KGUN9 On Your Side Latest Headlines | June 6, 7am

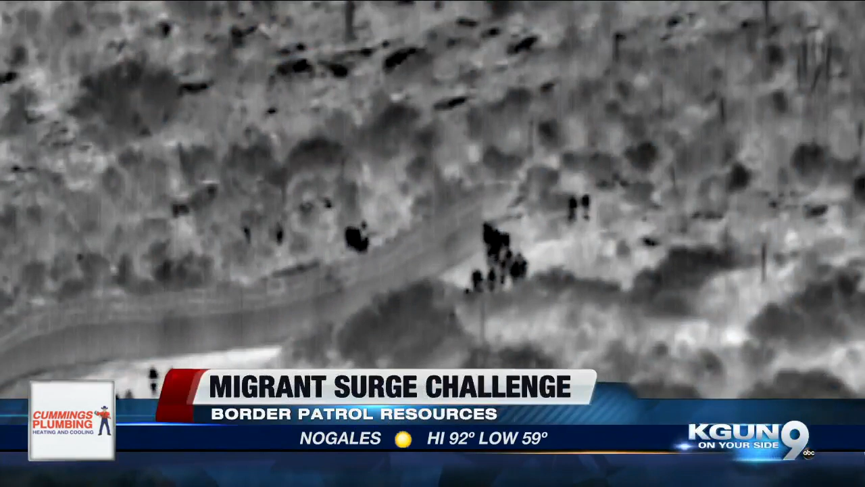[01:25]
The Border Patrol chief for the Tucson sector says when lots of agents go to arrest large groups of migrants, it makes it easier for smugglers to move into the U.S.